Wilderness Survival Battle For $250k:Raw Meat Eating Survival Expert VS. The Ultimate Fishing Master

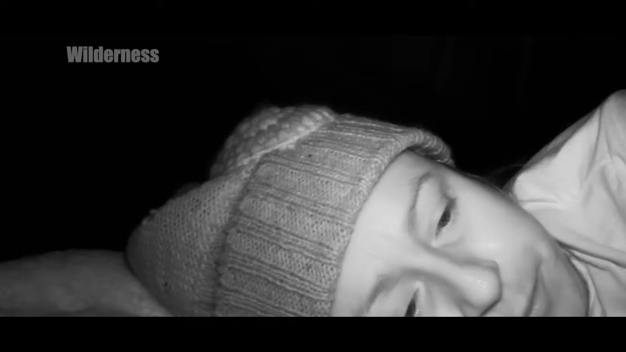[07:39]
which keep her awake, waiting for daylight with her eyes wide open.
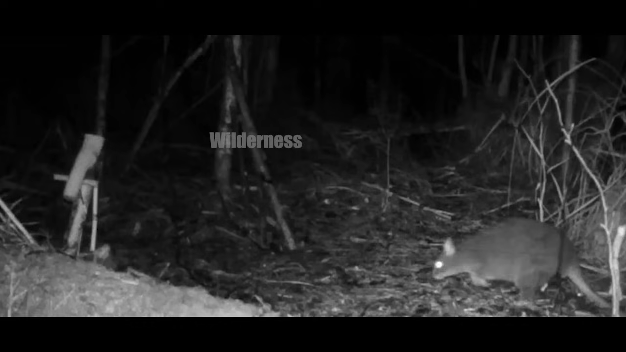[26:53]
There was indeed movement at the trap.
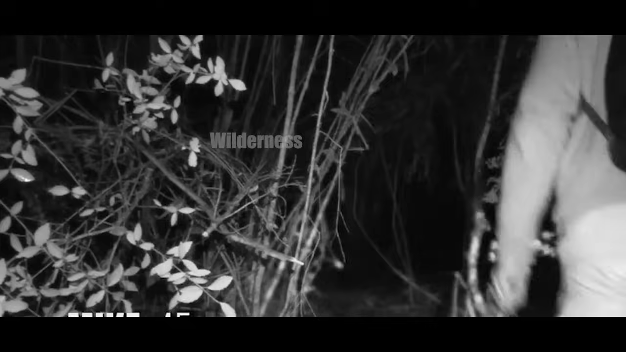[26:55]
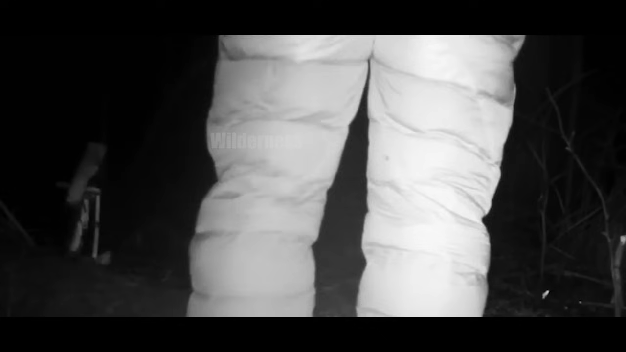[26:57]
Mike rushed to check, but found no prey in the trap.
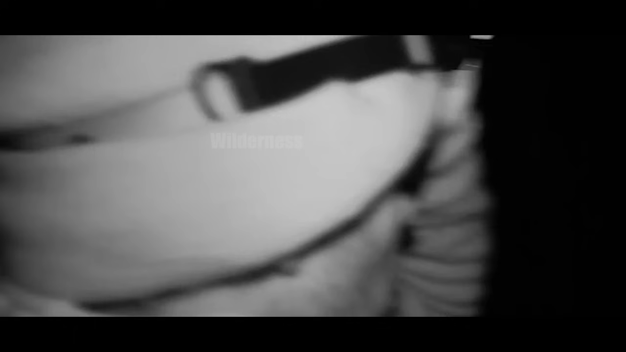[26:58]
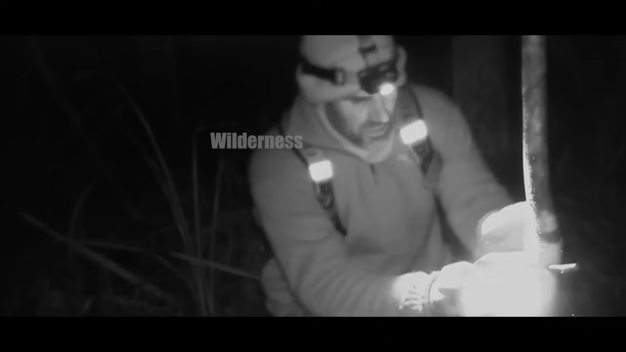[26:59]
He checked the camper and realized the opossum had been at the edge of the net.
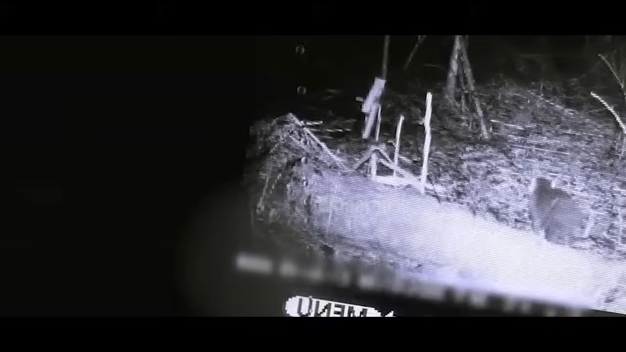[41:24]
He checked the camera playback and saw that some animal had visited. It had slipped under the net and then triggered the mechanism.
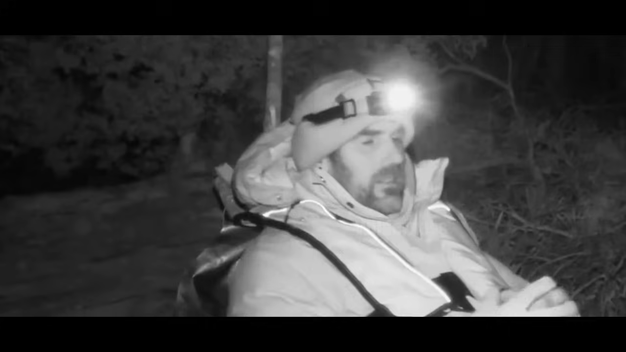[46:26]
After setting up his hooks, he's just sitting by the shore waiting.
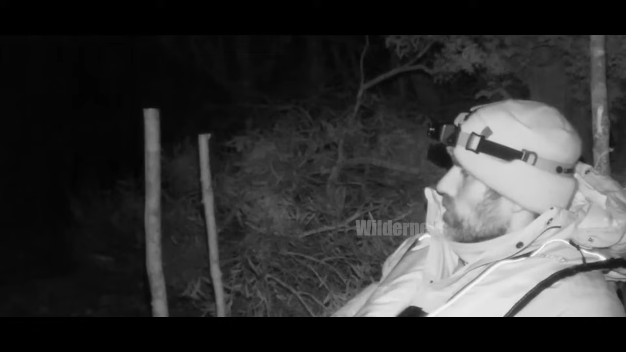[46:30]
He's always hustling for food, but luck hasn't been on his side. Tonight, we'll see if he catches anything. Soon, there's some movement on the hook. Mike checks it out. The rod's all bent out of shape.
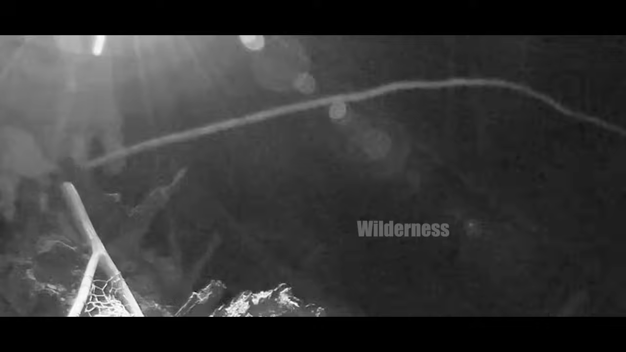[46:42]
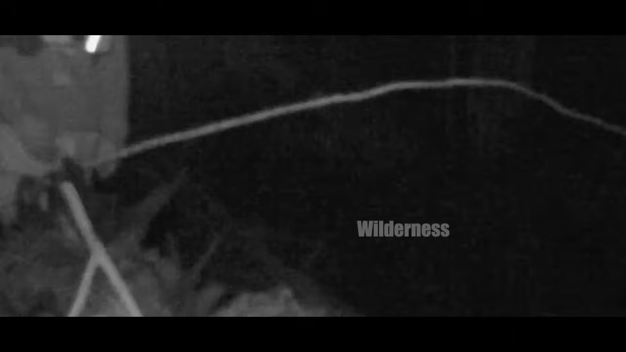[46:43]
What's he still looking at the shore for? Just reel it in already. In the middle of the night, no less, and now, he's thinking about diving in with a net to catch fish.
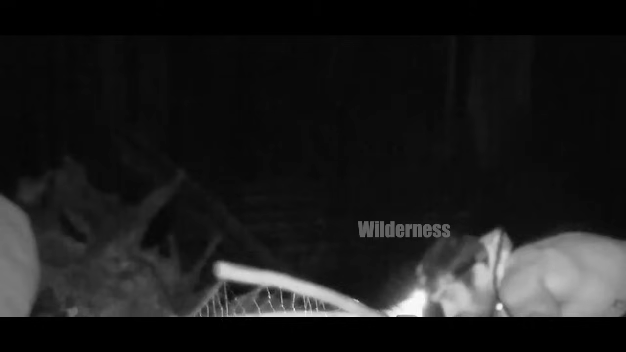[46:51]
Luckily, he ends up catching an eel. Finally, some luck for the guy.
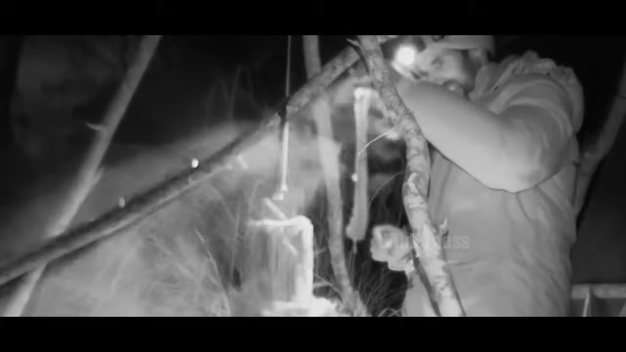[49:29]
Mike's eel has been smoking for hours and looks ready.